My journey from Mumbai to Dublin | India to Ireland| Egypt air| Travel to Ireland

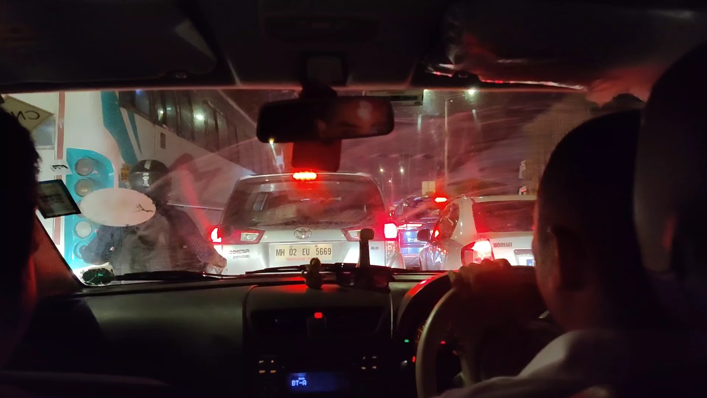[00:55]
and check all the bags like that check and i left my house and there was so much traffic
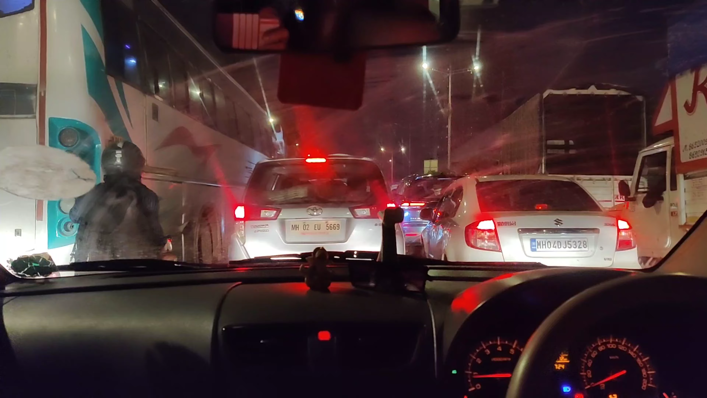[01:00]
because it was a lot of time running so it was a lot of traffic so it
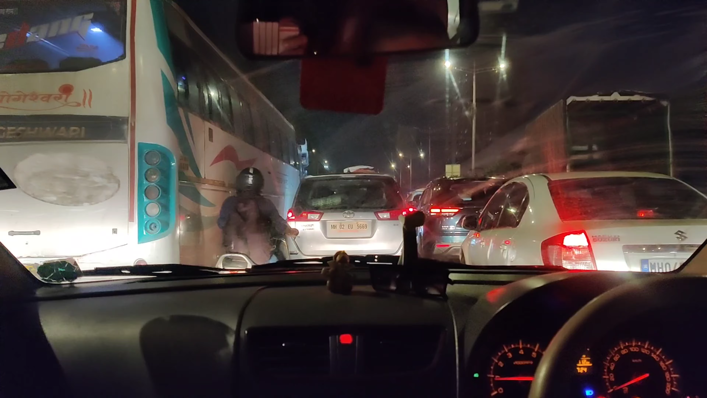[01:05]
was almost 30 minutes of journey to complete it 2.5